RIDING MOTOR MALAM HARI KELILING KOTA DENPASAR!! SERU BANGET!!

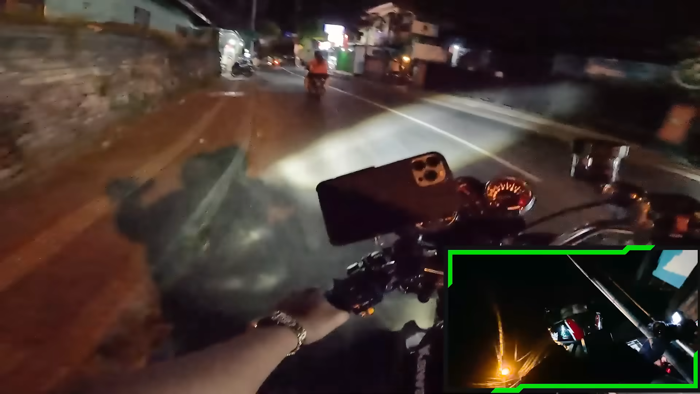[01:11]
Kayaknya seru juga ya, guys, kalau malam-malam kita keliling-keliling di Denpasar. Wah, guys, seru sekali, guys, kita riding malam-malam. Malam, guys. Ini aku harus lebih fokus, guys. Iya. Soalnya ini gelap, guys, malam.
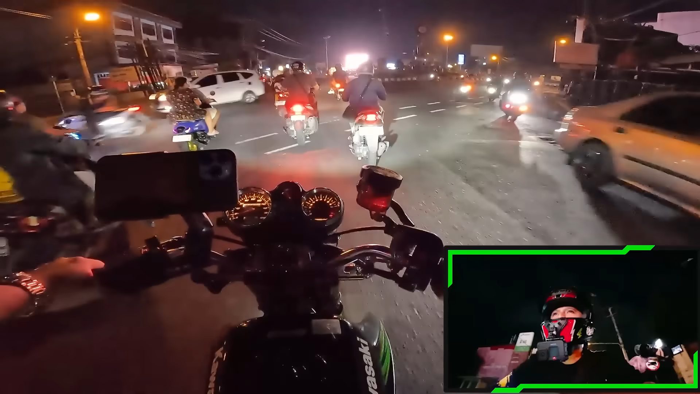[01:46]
Nih, gantian guys, di sini tuh ada bunderan gitu loh, teman-teman. Coba ada lampunya ya, guys. Oh iya ya guys ya, guys. Lampunya kayaknya mati guys. Atau kita melewati seperti ini loh guys.
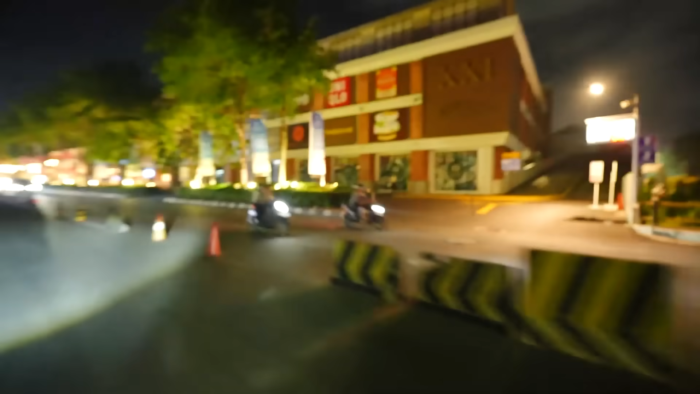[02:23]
Guys, ini guys udah tutup. Nih, guys, tapi saya lihat mallnya udah pada tutup, teman-teman.
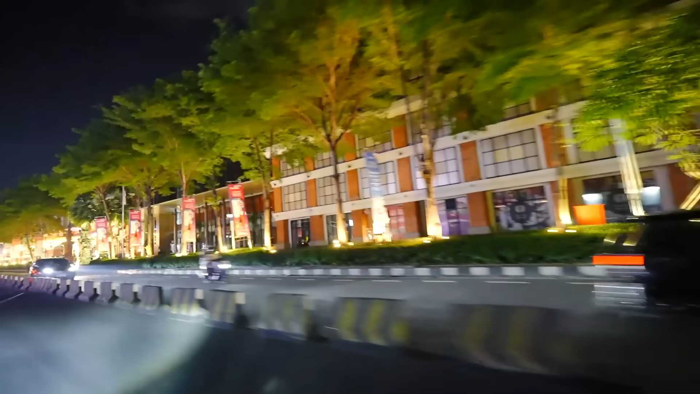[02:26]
Karena ini udah lumayan. Guys, di depan ada orang bawa bunga, teman-teman, lihatin guys.
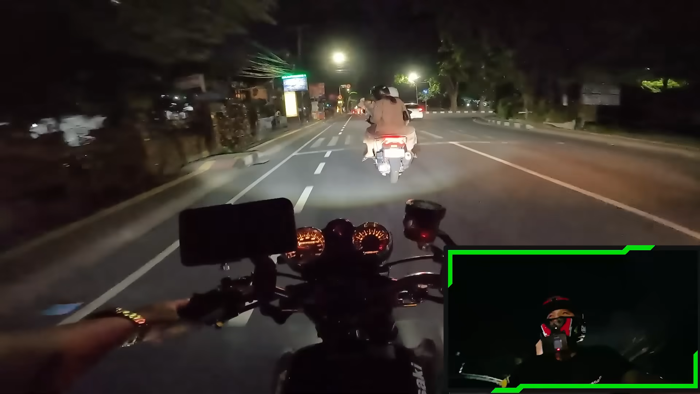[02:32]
Iya guys, di depan ada yang bawa bunga. Ada yang bawa bunga guys. Habis dikasih bunga dia ya. Iya, kayaknya mau ngasih bunga. Guys, ini kan bunga kok. Kita sebuah ini bunga bakso ya. Oh iya, ada jualan bakso. Ada yang jualan bakso, guys. Teman-teman, jam segini. Oh, di depan ada jualan ini ya. Jualan-jualan. Lihatin guys, masih ada jam segini ya. Ada apa namanya? Luputan.
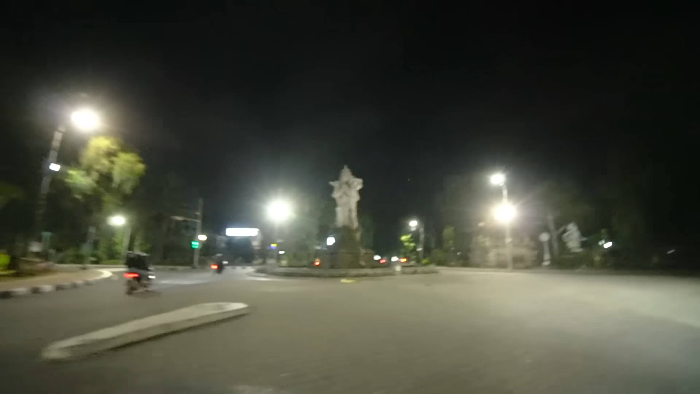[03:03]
Ini guys, lihat guys. Ada patung guys. Ada patung di tengahnya ini. Terus ini taman-taman malam-malam juga masih ada yang nongkrong ya ternyata masih, ya.
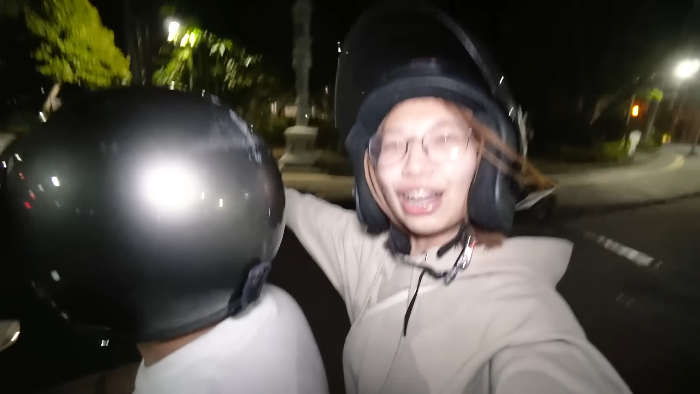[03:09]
Masih, ternyata masih guys. Iya masih. Oh, ada yang duduk-duduk di bangku-bangku. Ada yang main sepatu roda. Oh, bisa lihat guys. Itu ada yang main sepatu roda sama main skateboard teman-teman. Guys, kita guys, itu guys di depan sama si Putri guys.
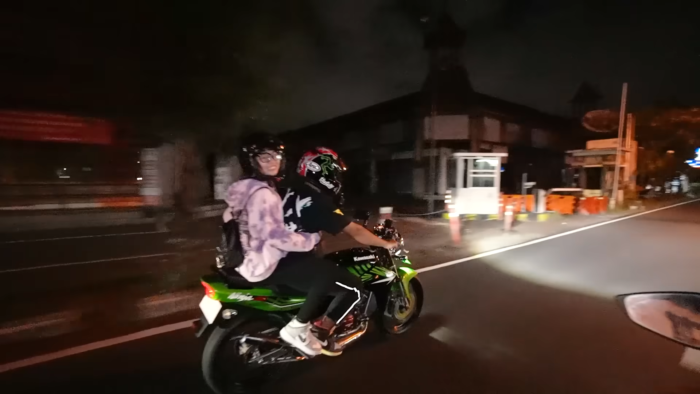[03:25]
Nah, mereka mau nyalip. Wow, mereka nyalip guys. Ayo, harus salip.
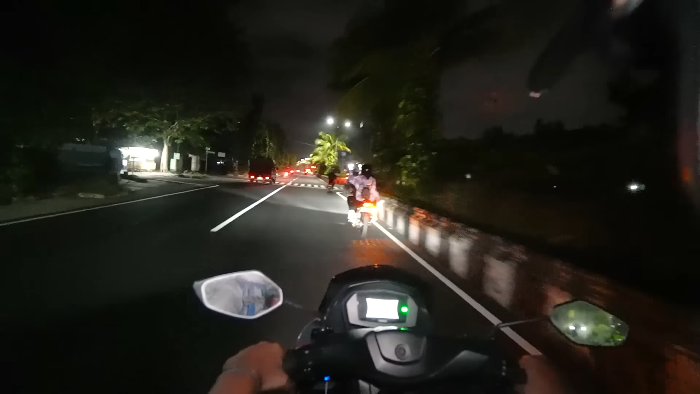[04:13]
Ada motor trail. Sebelah ini ada motor sport, guys. Wah, di bawah Putri, guys. Kita guys. Kita salip mereka, guys. Kita salip. Ini guys, Putri sama Jo di depan. Kita belok kanan, guys.
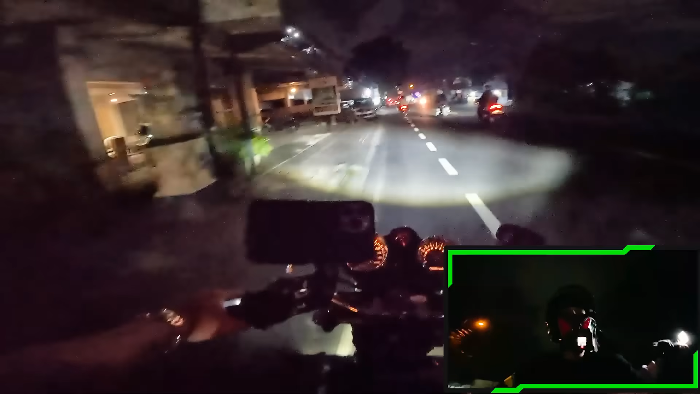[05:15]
Iya, di sana ya. Ada motor ninja tadi di situ. Iya guys, ini kita lanjut perjalanan lagi teman-teman. Ya, gimana kalau kita putar kuta ya?
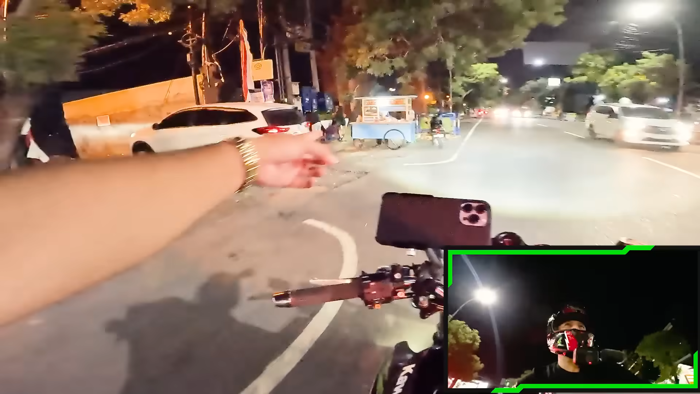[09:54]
Bakso mie ayam. Kalau di sini cari makan berarti enak ya. Malam-malam masih ada ini. Berarti gak bakal kelaparan ini guys.
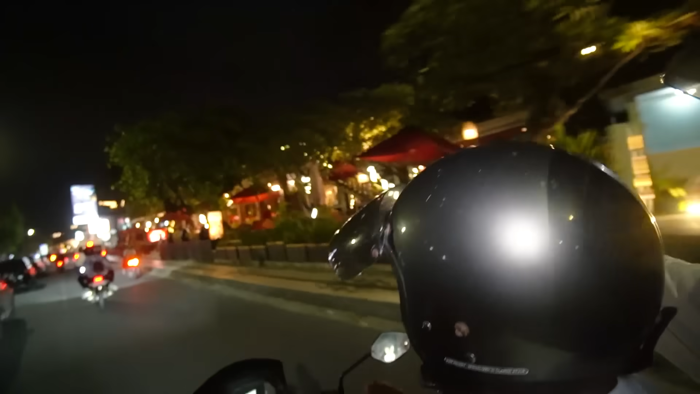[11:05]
Ada mall juga di depan. Ada mall guys di depan. Itu namanya Beach Walk. Kalau di Kuta masih ramai jam segini guys. Iya guys.
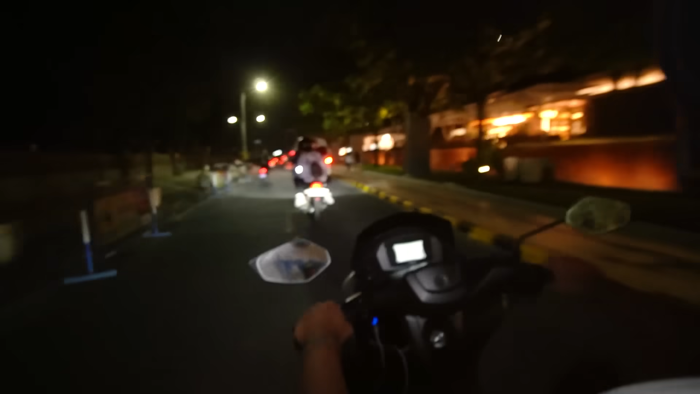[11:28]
Kita depan coba cari bakso yang ya. Biasanya di kiri itu ada jualan bakso banyak teman-teman. Iya, kalau ada jualan bakso kita berhenti guys. Oke. Ini ada yang main skateboard biasanya ya? Iya di depan. Ini juga ramai guys parkirannya. Banyak mobil masih deh. Parkirannya teman-teman.
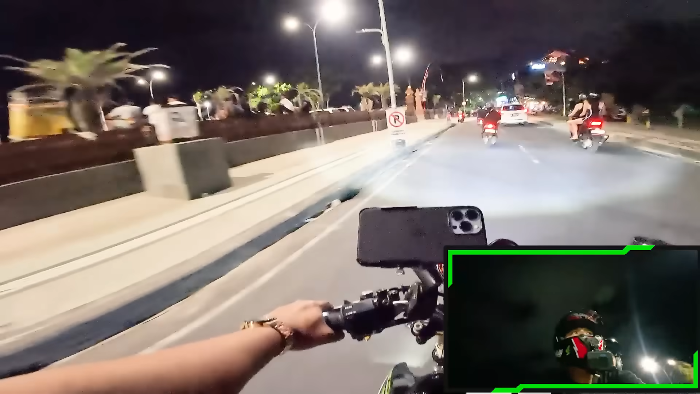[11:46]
Nah, banyak orang pada nongkrong di sini yang ya.